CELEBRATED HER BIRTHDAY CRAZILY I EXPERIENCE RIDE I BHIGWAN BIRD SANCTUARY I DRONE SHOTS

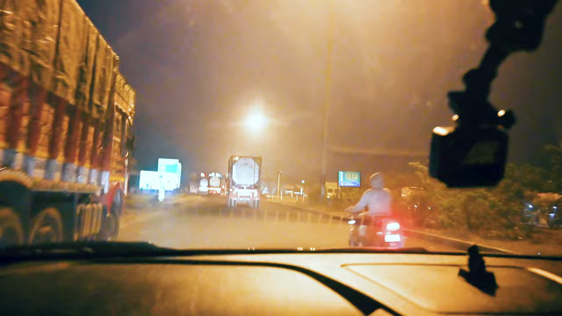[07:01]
तो अभी हम ये पहले टोल पे आ गए हैं। ये जो हाईवे है वो है पुणे सोलापुर हाईवे, और क्या हाईवे है ये,
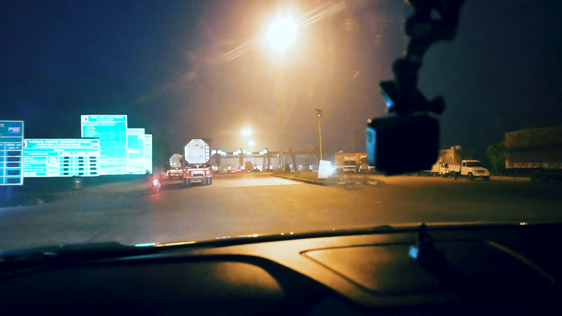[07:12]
बहुत ही प्यारा हाईवे है। और यू नो अभी अभी अभी देखते अपने आई थिंक मेरे हिसाब से,
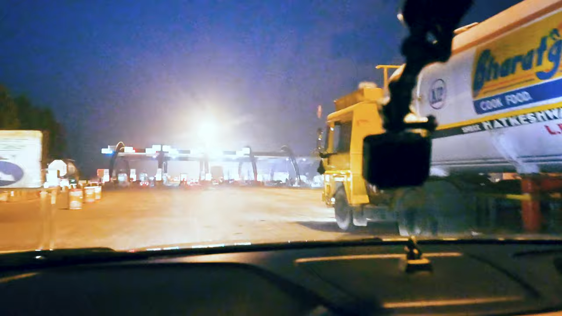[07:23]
और ये क्या कर रहा है ये ट्रक वाला,
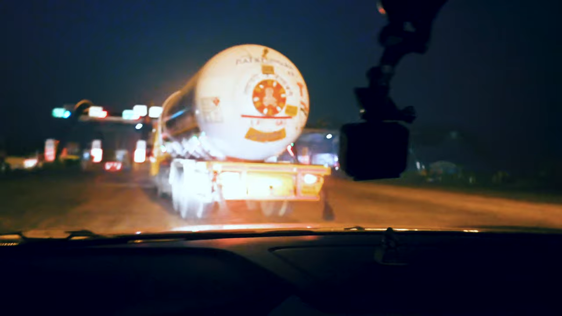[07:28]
आई थिंक 40 मिनट्स का जर्नी और भी बाकी है।
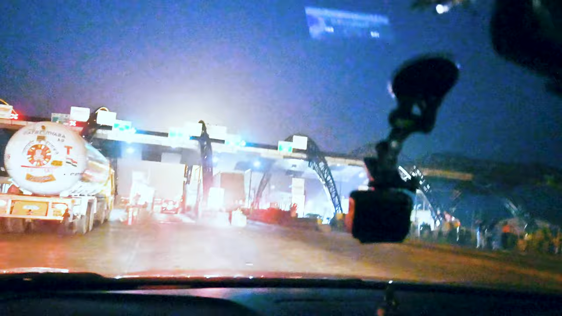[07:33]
ये हम जो लोकेशन पे आए हैं वो है पटस करके लोकेशन है,